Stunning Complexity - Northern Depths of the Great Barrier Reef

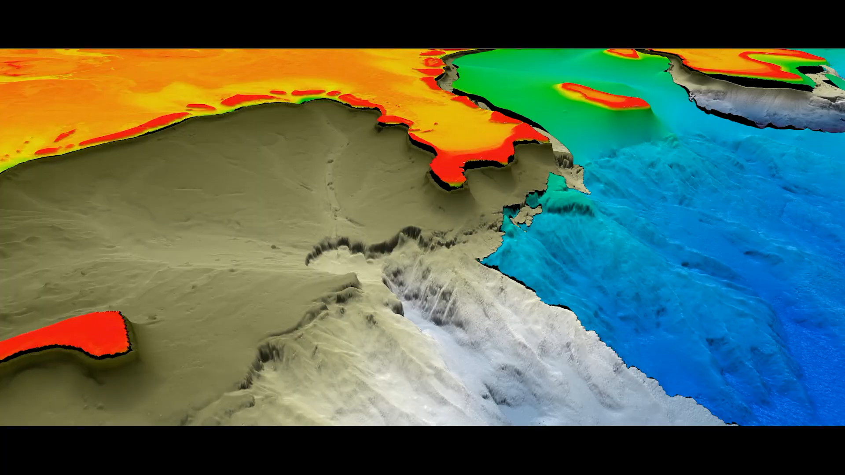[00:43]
The maps themselves have revealed the stunning complexity of the topography of these seascapes.